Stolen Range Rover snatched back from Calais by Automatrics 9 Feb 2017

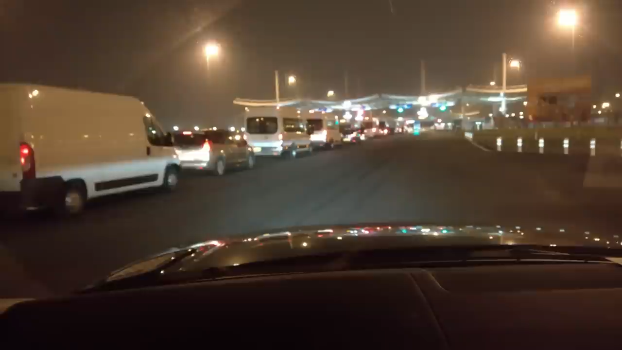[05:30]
We're just queuing up now at the tunnel. So it's only taken us an hour and a half probably to get this car. But it's now going dark. So we'll be back in the UK about eight o'clock this evening hopefully.